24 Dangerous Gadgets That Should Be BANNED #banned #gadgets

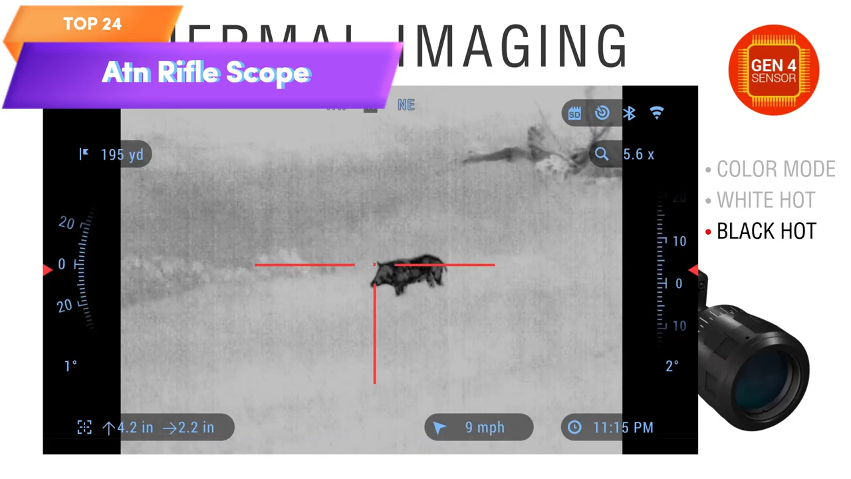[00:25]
Top 24 is a thermal rifle scope that features full HD video recording, Wi-Fi, GPS,
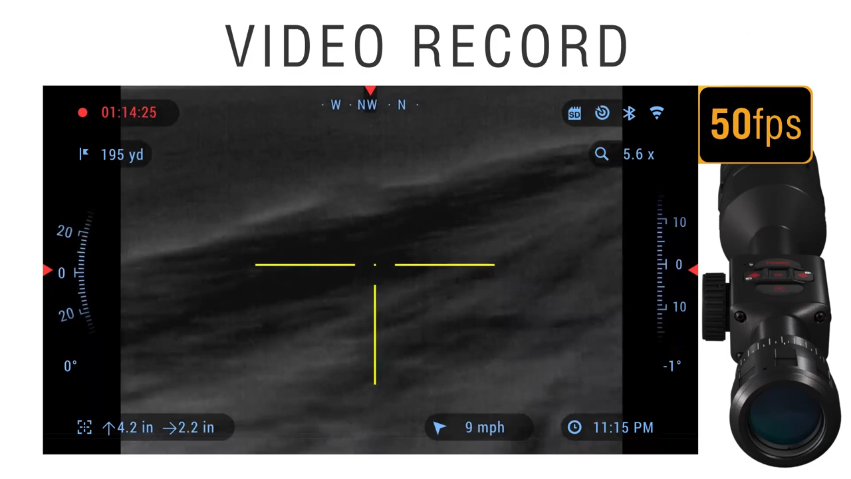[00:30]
smooth zoom, and smartphone control through iOS or Android apps. It has a built-in rangefinder and ballistic calculator, making it easier to take accurate shots at long ranges.
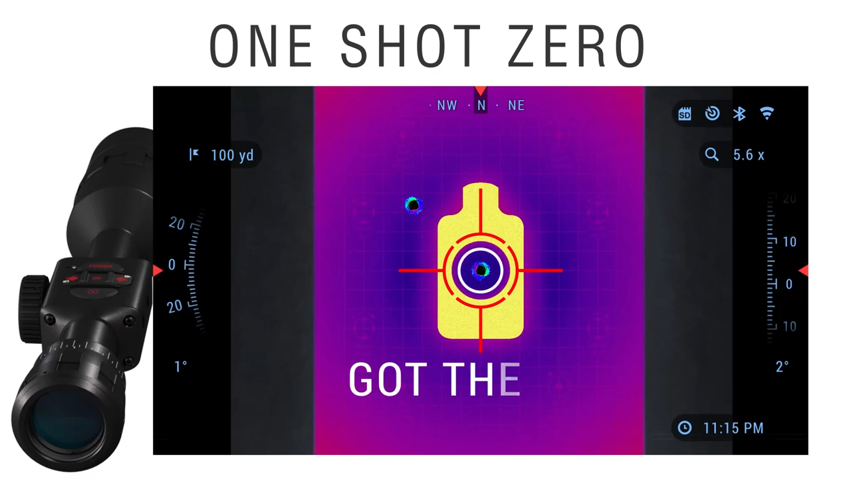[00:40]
The scope is suitable for hunting, tactical operations,
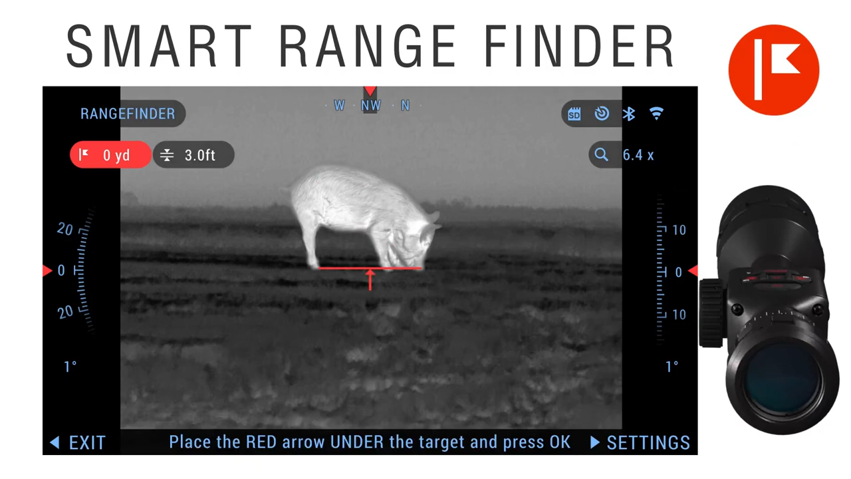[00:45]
and other outdoor activities, providing accurate target detection and tracking in all lighting conditions.